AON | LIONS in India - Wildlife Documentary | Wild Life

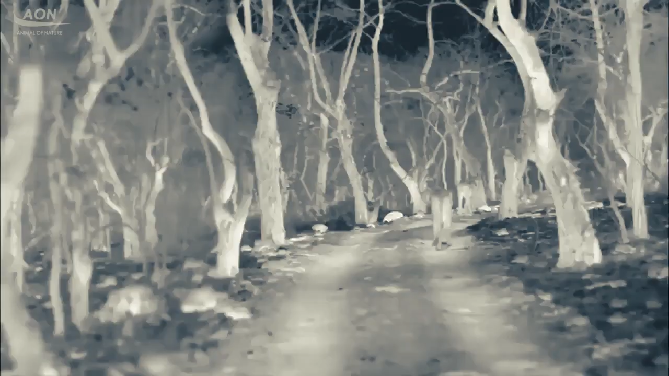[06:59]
A thermal camera helps us track the group in complete darkness.
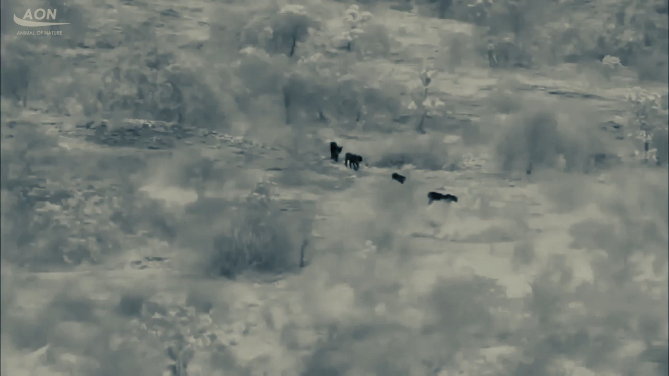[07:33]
Soon, they reach fields around a village.
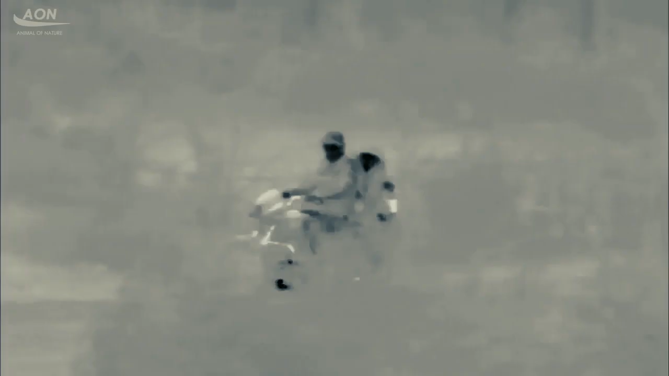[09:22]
But the thermal camera shows no sign of him.
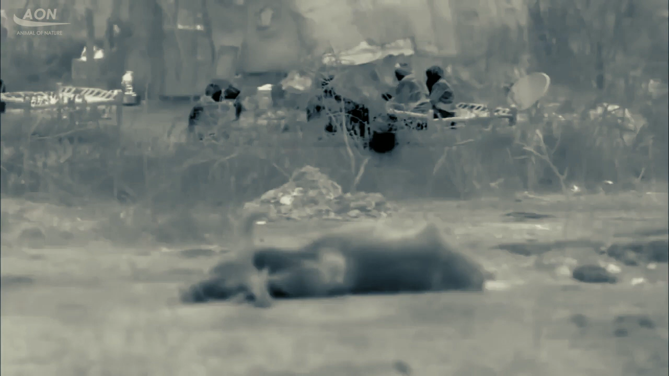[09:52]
A big male lion appears across the fields, heading straight for the village.
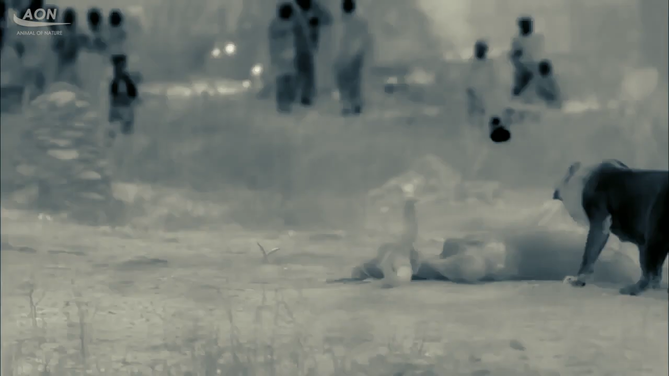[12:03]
There's a dangerous predator in their midst,
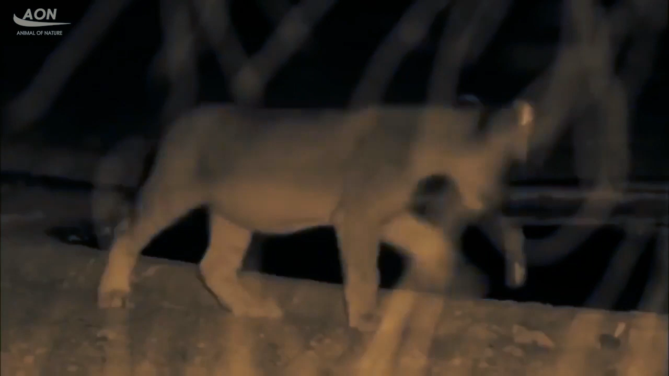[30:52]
But by 10 p.m., the cubs can't resist exploring.
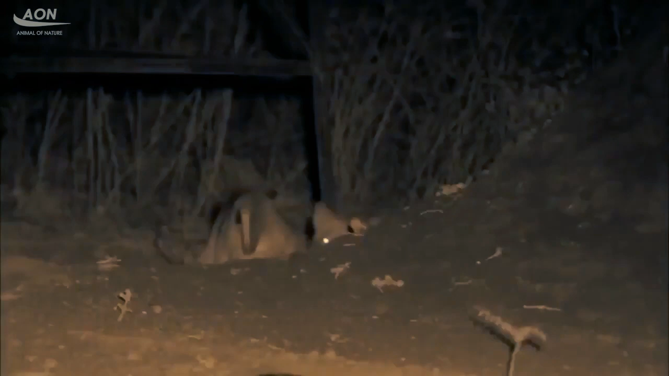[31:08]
It's cooler now, and quiet enough to move safely.
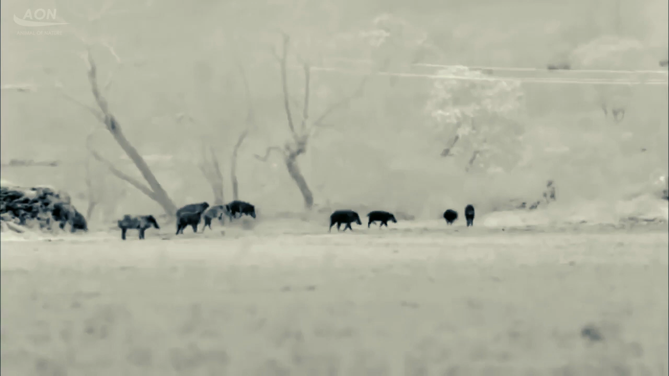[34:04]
Herds of wild boar root through newly sown fields.
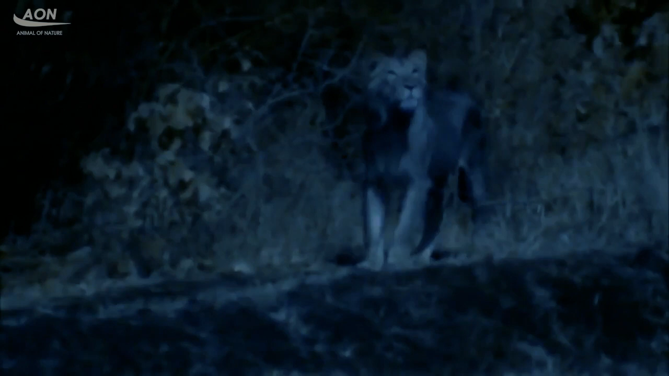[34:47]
It's a young male from a different pride.
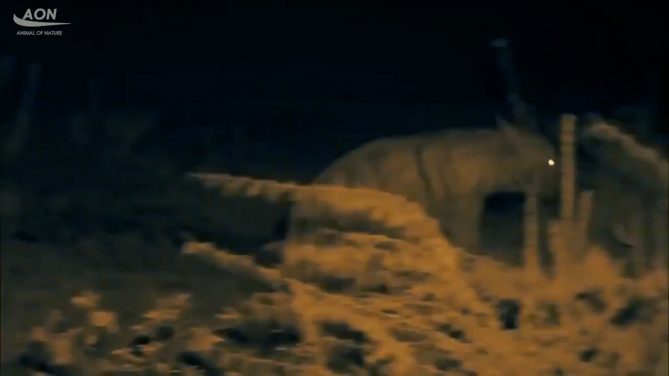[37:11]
He's expecting trouble. Lions often scavenge too.
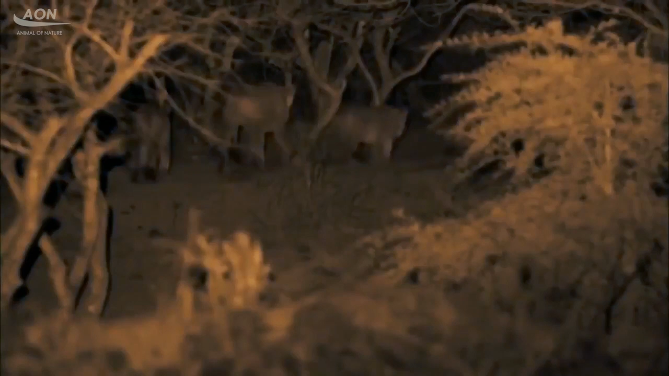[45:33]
The lions know these fields well, and the farmer's calls give them all the added information they need.
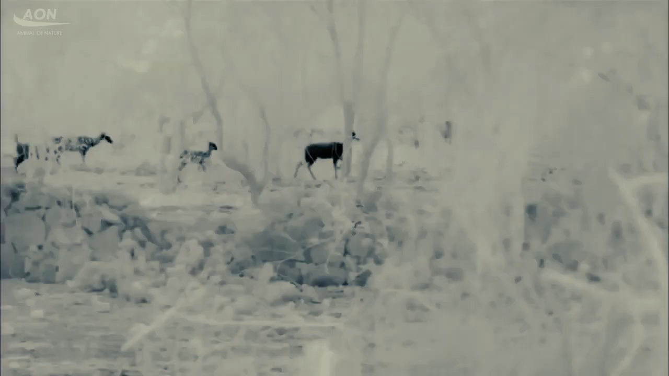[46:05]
The deer catch the scent of the lions, but can't see far in the starlight, and don't know where to run.
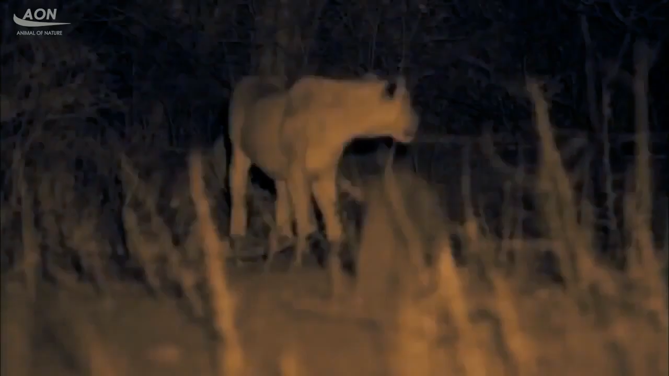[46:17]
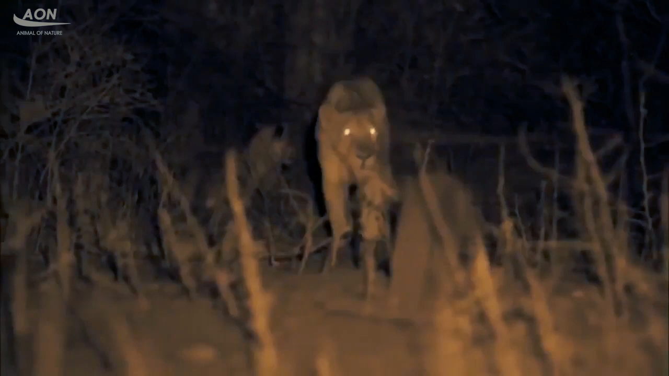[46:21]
The cats spread out to encircle the deer, as if they were on open savanna.
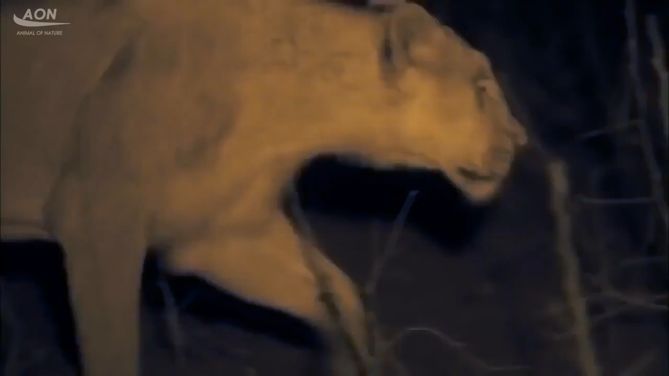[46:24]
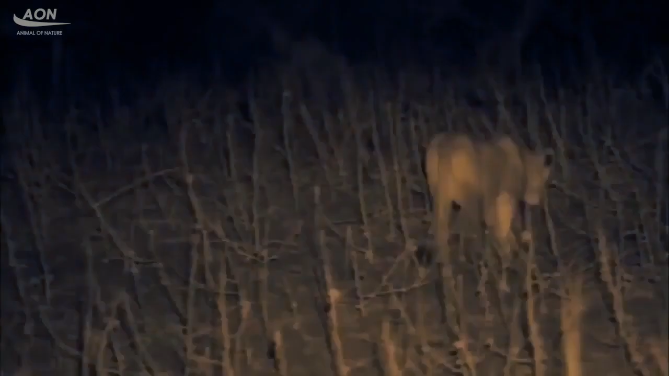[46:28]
Tonight, the 4 adults will be the catchers, and the inexperienced cubs will be the chasers.
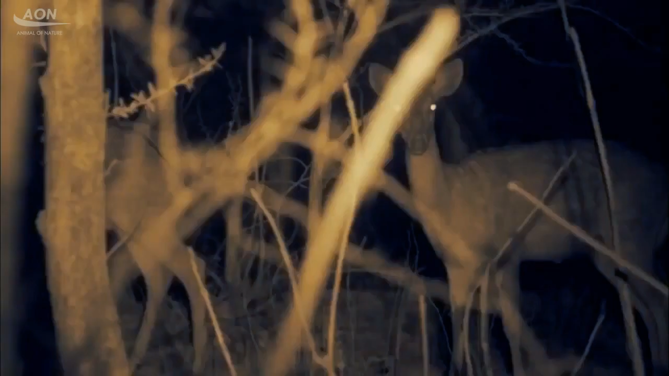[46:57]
The females conceal themselves in scrub at the edge of the field,
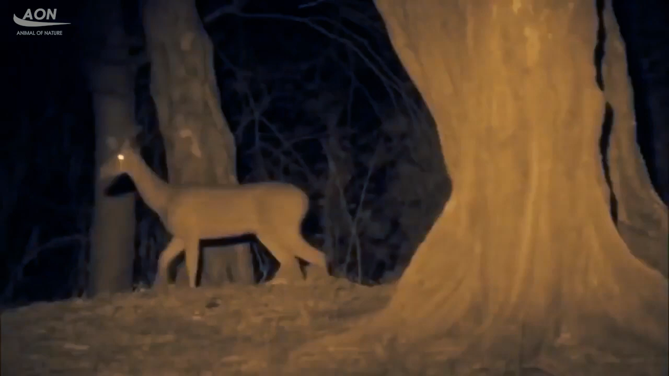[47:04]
and the trap is set.
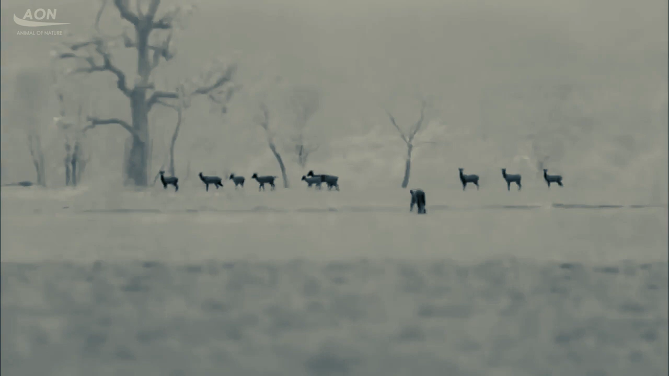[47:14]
At this young age, the cubs use no stealth and move directly towards the deer, inadvertently driving them towards the concealed catchers.